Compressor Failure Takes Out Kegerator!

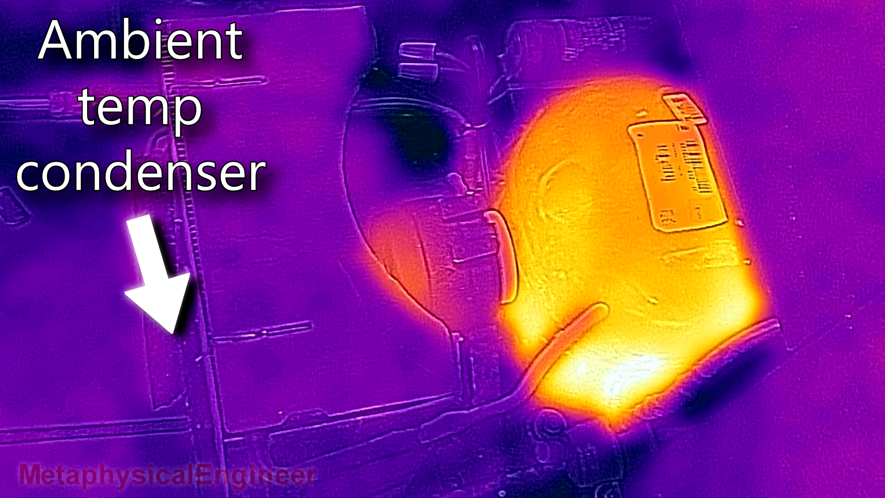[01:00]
No heat rejected from condenser, and compressor itself was barely warm, while discharge and suction lines were both basically at ambient temp.
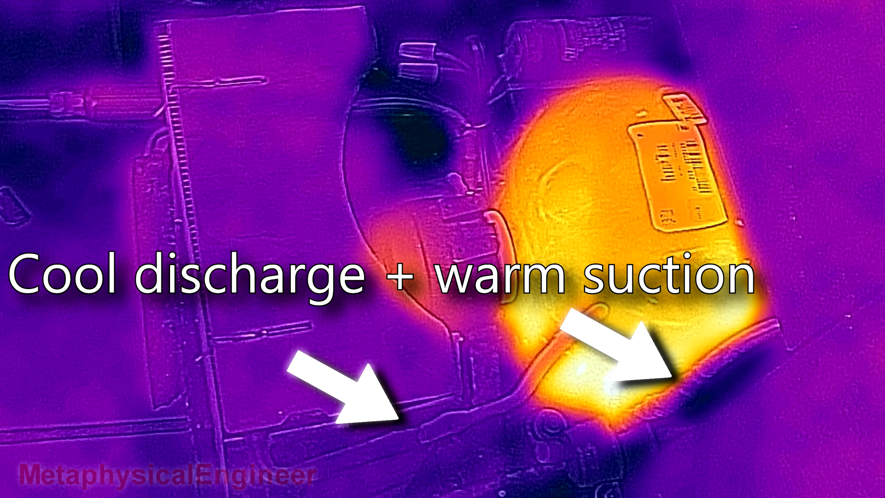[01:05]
While the refrigerant in the system was recovered to EPA standards,